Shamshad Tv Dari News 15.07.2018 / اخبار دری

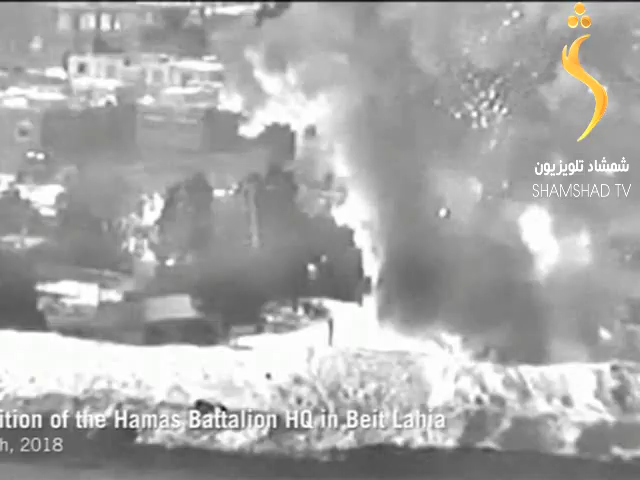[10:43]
در حملات تازه هوای اسرائیل حدود 15 جوان فلسطینی کشته و زخمی شدن در این حملات دو تن کشته و دوازده تن